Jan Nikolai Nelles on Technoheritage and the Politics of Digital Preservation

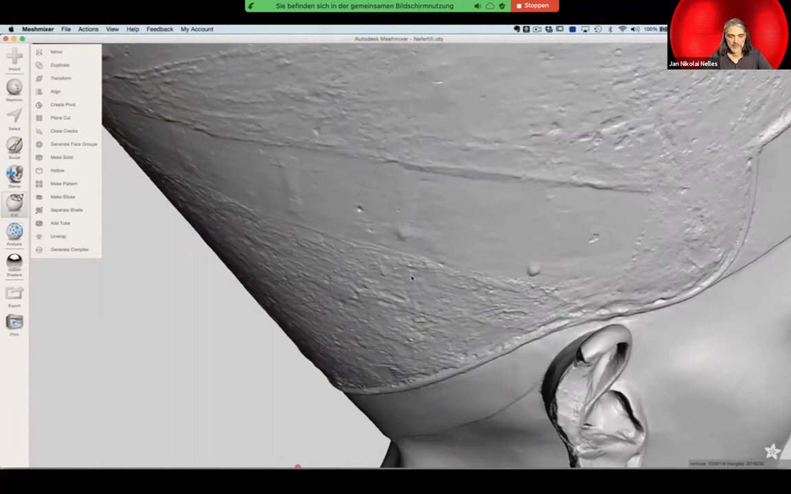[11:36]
I mean, every little crack, chip, and scratch is fully visible, which is no surprise, because the mesh has a whopping nine million polygons.